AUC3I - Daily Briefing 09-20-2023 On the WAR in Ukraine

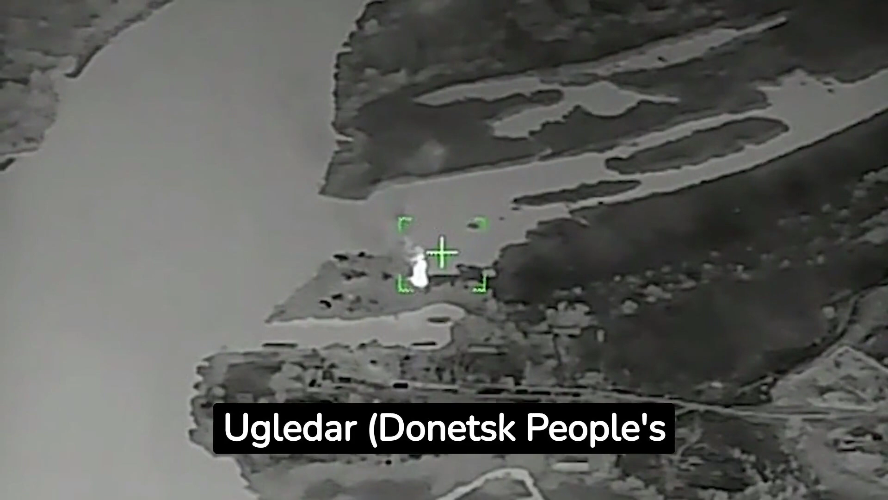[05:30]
Donetsk People's Republic, and the temporary deployment area of the 35th Marines Brigade,
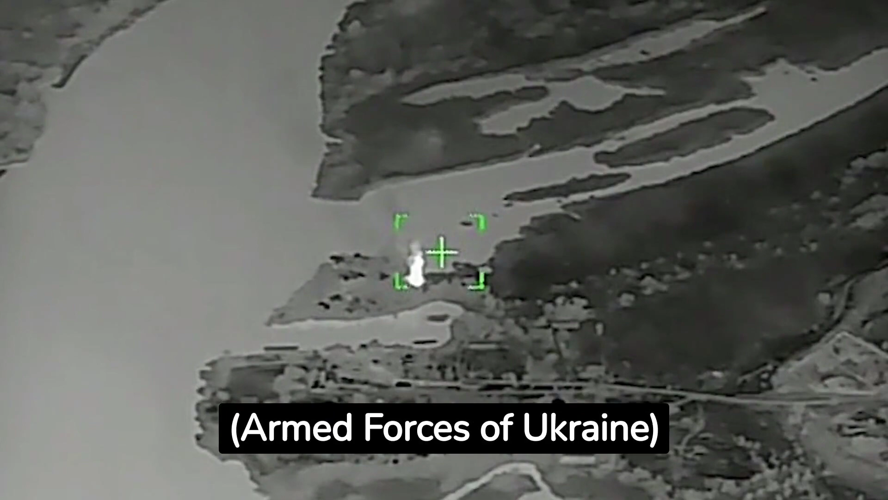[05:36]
Armed Forces of Ukraine, near Petropovlovka, Donetsk People's Republic, were hit.